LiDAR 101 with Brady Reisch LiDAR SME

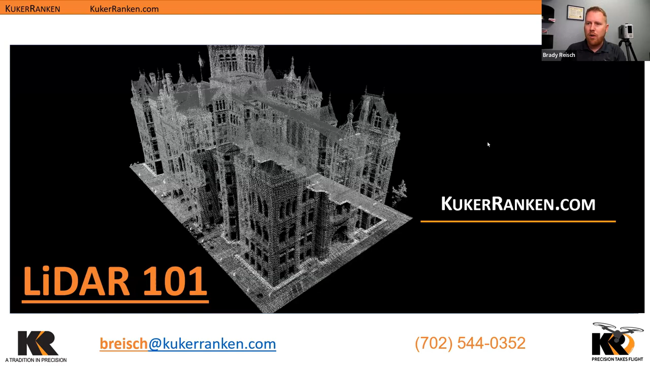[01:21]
just a very high-level overview today. So why am I here today talking to you about this? Well, I am the Virtual Design and Construction Reality Capture Specialist for Kukurinkan,
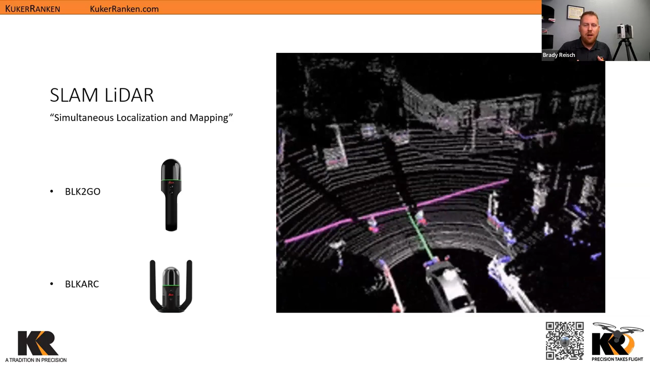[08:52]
The advantage here for SLAM LIDAR is there's no registration. What happens is that it's constantly scanning, looking at the geometry, figuring out what the telemetry data or the trajectory of the system from every time that it does a rotation. So you physically hold on to it and you walk at the same time. So we gain tremendous efficiency with this. However, we are getting less accuracy and less data out of these types of sensors.
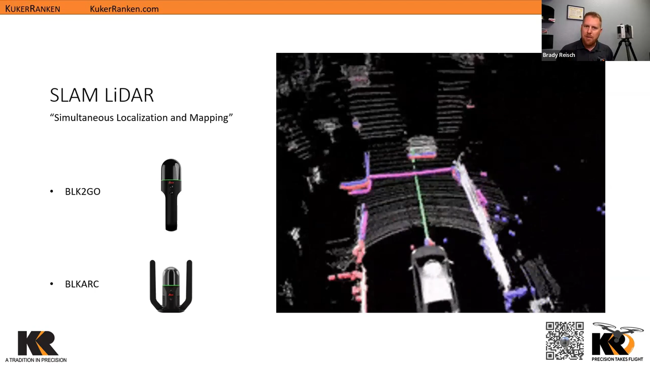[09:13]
So this would be like the BLK G2, I'm sorry, the BLK 2 GO, also the BLK ARC system. So the BLK GO has an internal battery, so it can hold it and walk with the system. The BLK ARC system is tethered to an animal or some sort of a robot of some kind that powers the system.
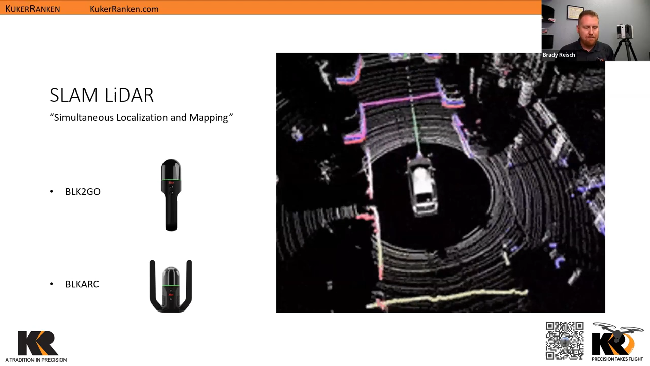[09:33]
So then we go into solid state LIDAR. What is solid state? Well, this just means remember how we were saying there's mirrors and the lasers that are kind of bouncing around in order to get your information. Solid state means there's an array of LEDs that are basically sending out pulses in a specific pattern. There's no moving parts. So solid state, which means that we are able to gather information quickly and repeatedly getting the same information from the same area.
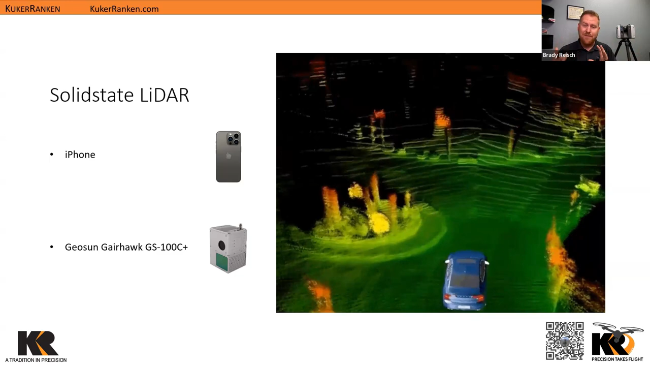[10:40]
Now we have limited range for the LIDAR systems. We're sitting at about 10 to 12 feet for that LIDAR system. But as long as we can get close to our subject, we can capture LIDAR data from what's already in your pocket. Then we move into different aerial LIDAR systems.
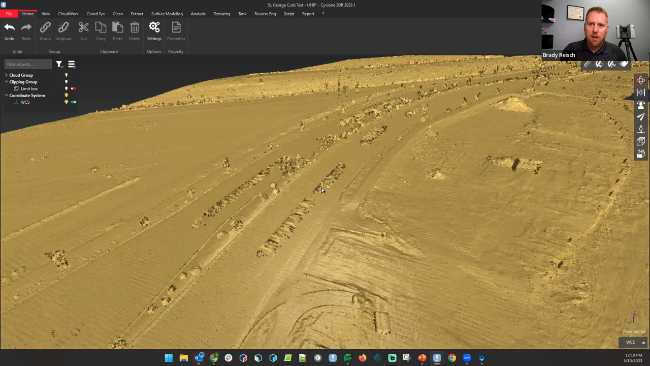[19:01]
So I'm going to zoom in just a little bit and you'll notice there are some cars on top. Now you'll see everything is gold right now. It just makes it easier to show you over zoom. This is colorized, but it's harder to see over zoom. So that's why we've got kind of this gold color. You'll see there's some cars going up and down the street as we had scanned this information. So we can go in and clean this up. However, I want to leave it in and show you we do get those artifacts from moving objects. We've got some heavy equipment over to the right.
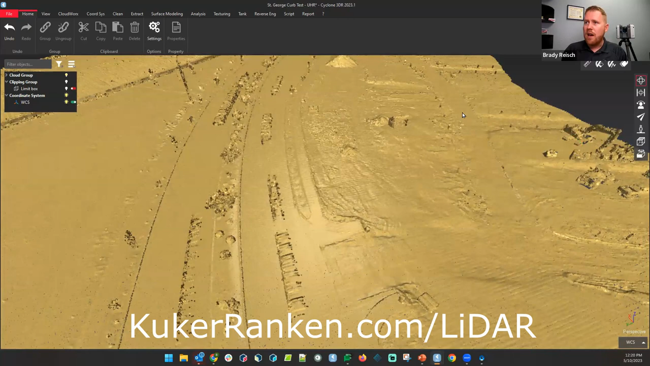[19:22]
We've got basically a dirt roadway coming up. We've got an aggregate pile that we could take a look and look at some volumetrics. So the whole point of this scan was actually to test out curve extraction.
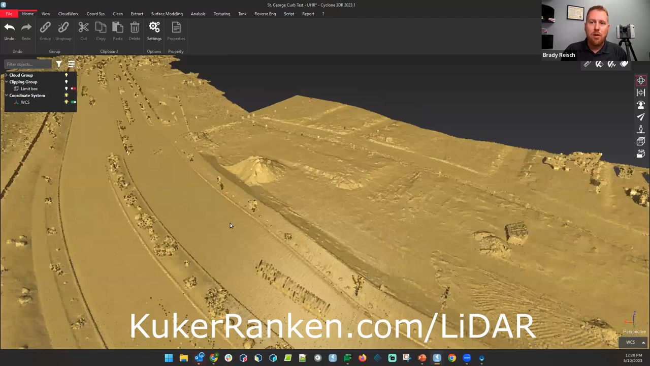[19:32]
So we can come into the curve and let this load. We can do the top curve, back of curve and the flow line. So we can run lines throughout the system and automatically generate polylines to which we can export into a BIM environment such as Civil 3D or any sort of an AutoCAD program or BricsCAD to then have three-dimensional lines to start drafting on and verify that everything matches our plans. We can also overlay this on top of our plans to make sure that everything lines
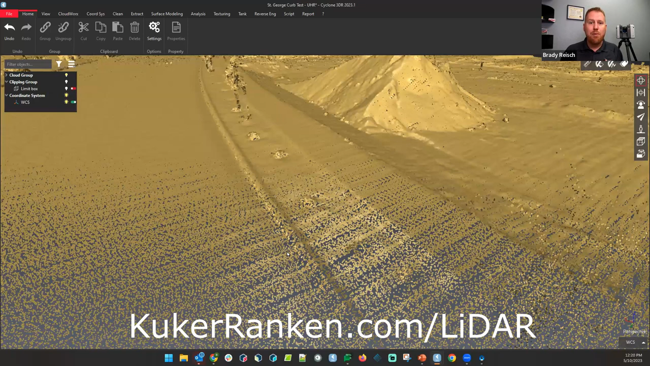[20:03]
up appropriately and nothing was poured incorrectly or put into one spot. Then the last data set I'll show you pretty quickly here is the mine. So I showed you the roulette wheel, the wheel of misfortune. This is just outside of this big giant mine pit. So this is, they were mining for manganese. They have the roulette wheel basically to intake all of the aggregate and everything is being taken out and kind of slushed around
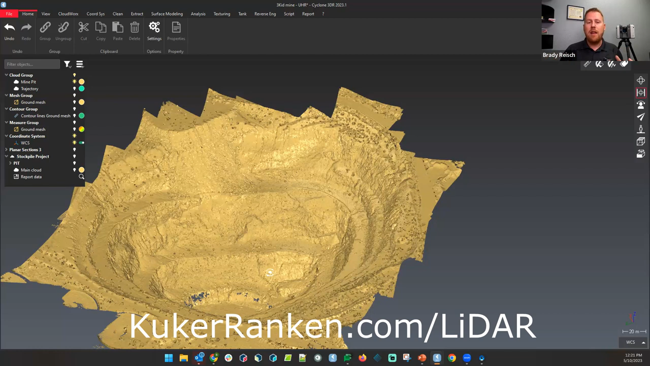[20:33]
so that they can extract the manganese out of that. So this is the actual mine that is just about 30 or 40 feet away from those pits. So this is an extremely deep mine that has been here for many, many years. And now there is a local company who's got the contract in order to fill this in. It's going to take a lot of aggregate to fill in this area. It's also very treacherous. We can't put people down inside of the pit because as you can see, there's some spill off.